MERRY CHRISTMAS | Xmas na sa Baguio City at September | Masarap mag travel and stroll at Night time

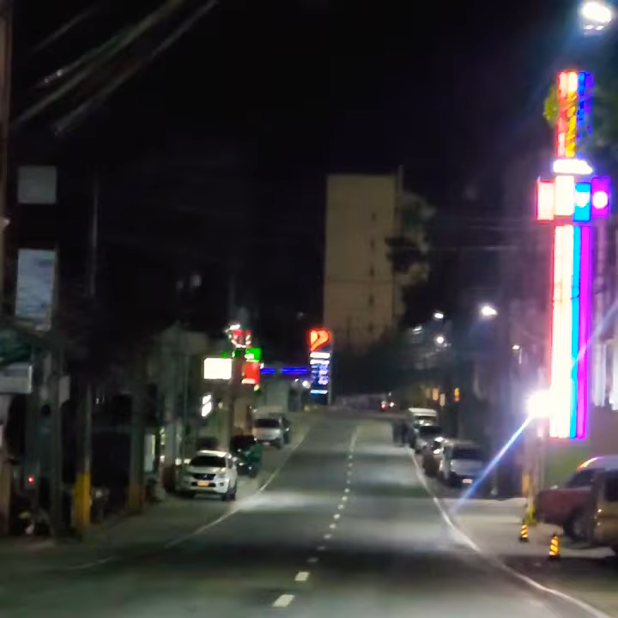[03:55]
Tapos, syempre, ngayong pa-uwi na tayo.
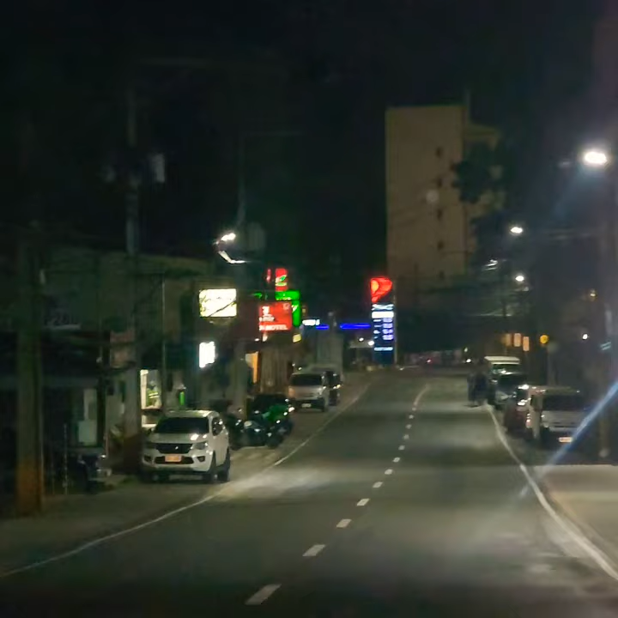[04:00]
Dito na tayo sa may Legarda Road. So, mapapansin mo talaga ibang-iba na ngayon. Hindi siya siksikan ng tao. Hindi katulad before. Tapos, ayan, napaka-clear.
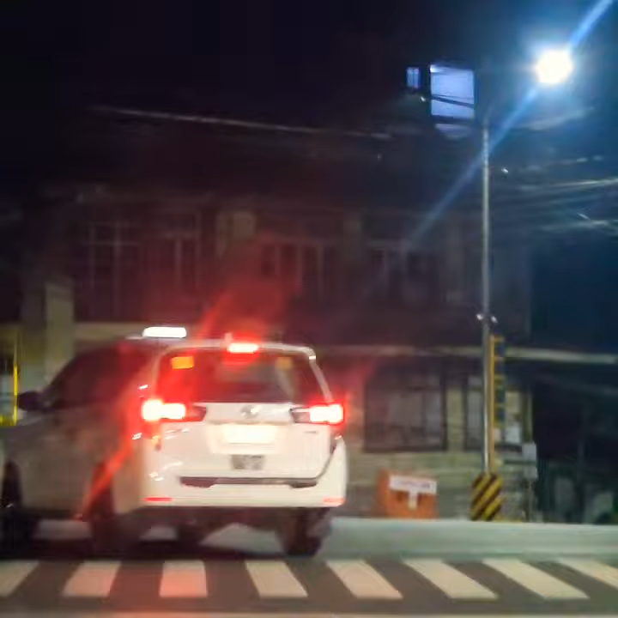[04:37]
And, may kita mo, ayan yung papunta sa Abanao. And, dito na nga tayo papunta na sa Bukawkan.
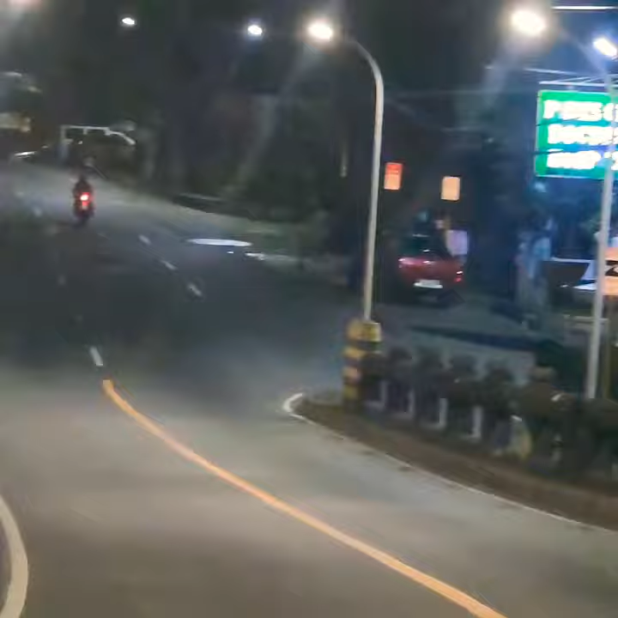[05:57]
At yun tayo sa may Trinidad area. So, ang ganda, no?
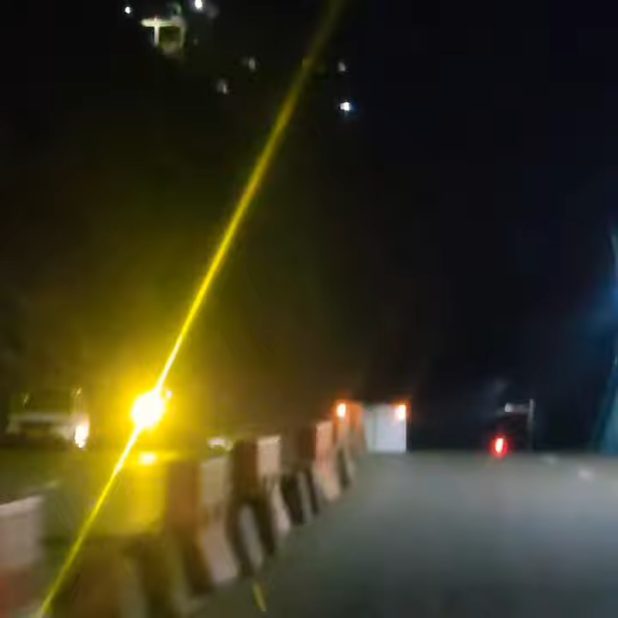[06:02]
Talaga traffic. Tapos, ayan. Dito naman na tayo sa may lower Magsaysay Road. Papunta na sa bungad ng Trinidad.